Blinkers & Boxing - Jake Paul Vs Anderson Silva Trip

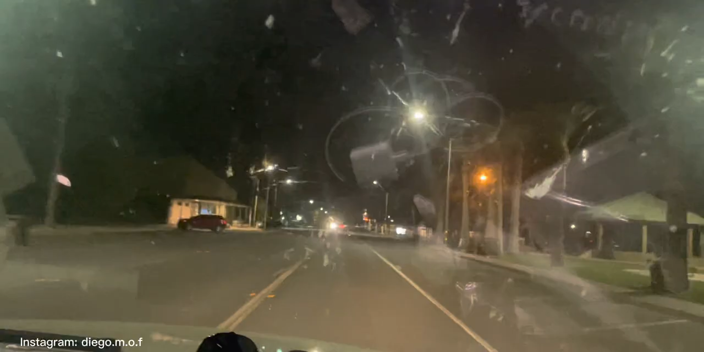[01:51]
Oh, shit. Dude, it's empty as fuck. Oh, a family.
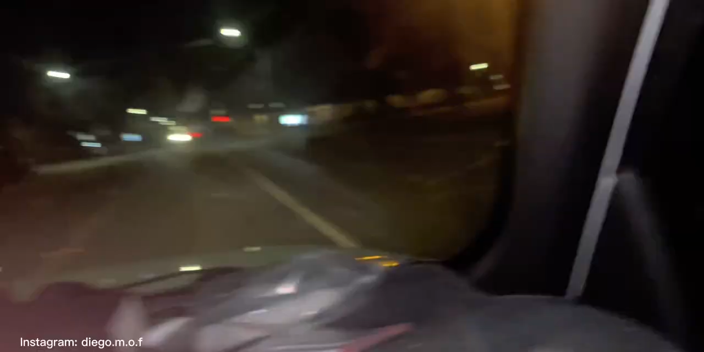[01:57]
Oh, my God. Oh, my God. Wow, family spotted. Oh, my God. I was going to bark at them, but not right now.